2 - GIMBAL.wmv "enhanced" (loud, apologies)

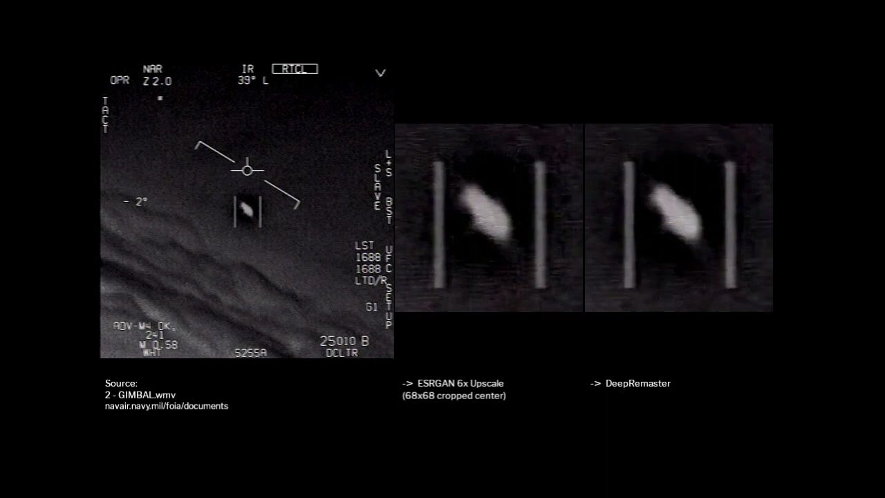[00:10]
Dude, they're not fuckin' drawn, bro. There's a whole fleet of them, look on the ASA. My gosh! They're all going against the wind, the wind's 120 knots from the west. Look at that thing, dude.
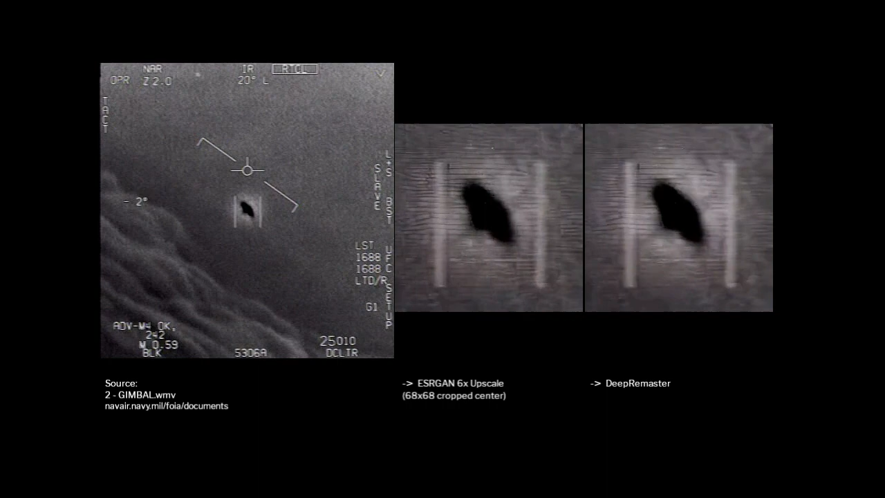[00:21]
That's not our LNS though, is it?